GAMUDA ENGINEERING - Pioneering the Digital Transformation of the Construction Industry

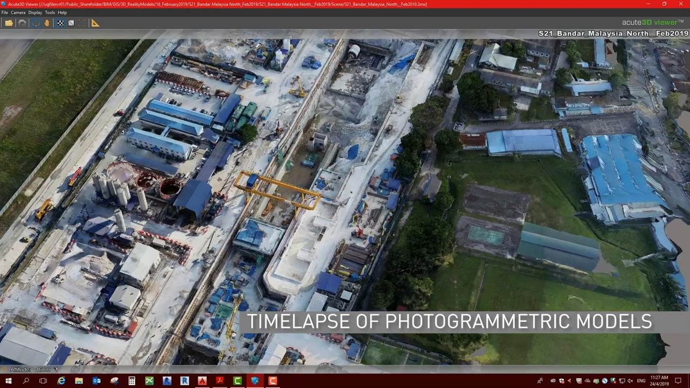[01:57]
which are then processed using photogrammetry to generate 3D models and
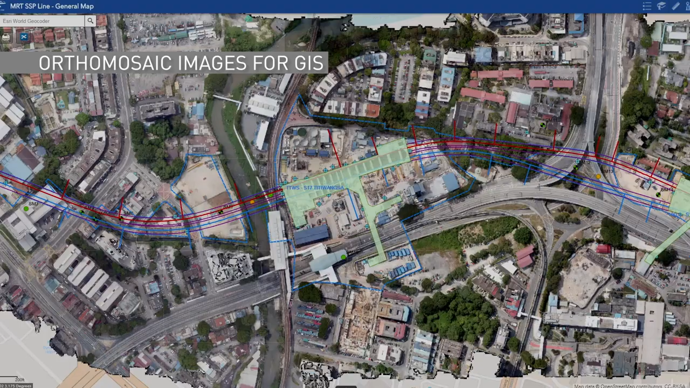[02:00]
ortho-mosaic images which are integrated with the Geographic Information System,
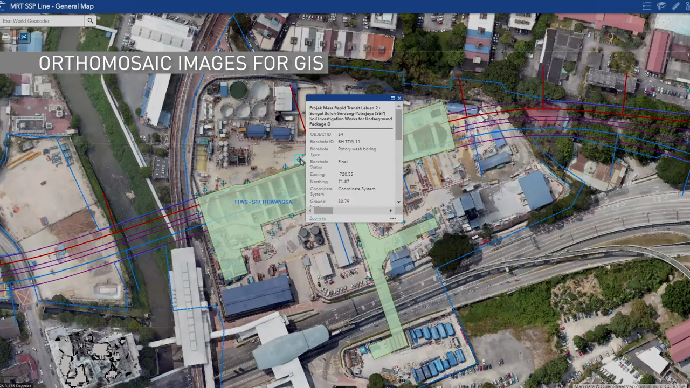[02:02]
or GIS.
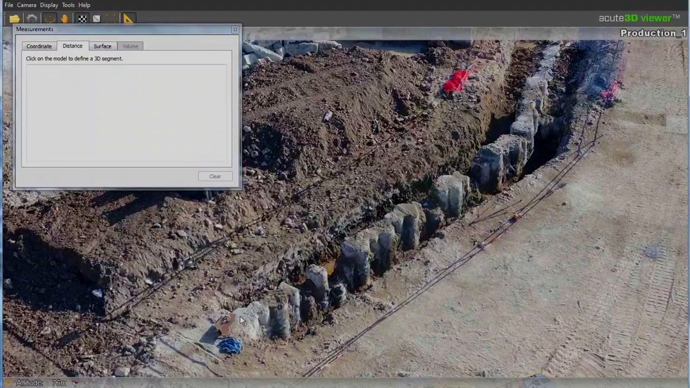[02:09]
The 3D photogrammetry models generated from the drone survey are used for measurements,
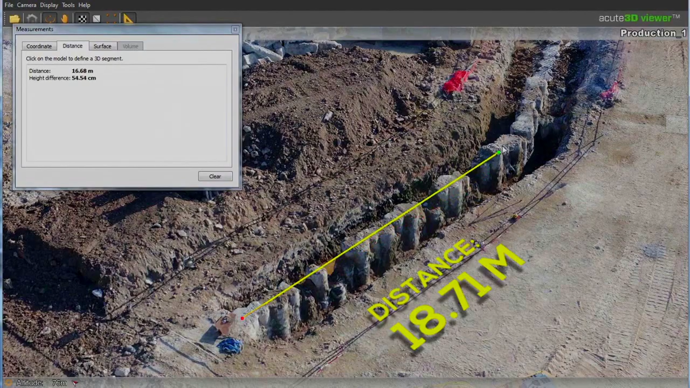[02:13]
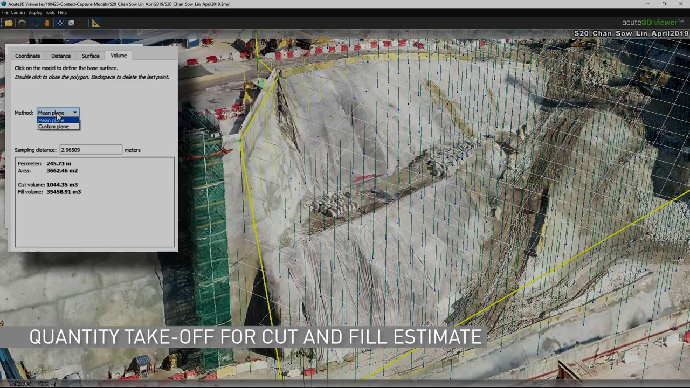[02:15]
volumetric calculations and topographical surveys of a site.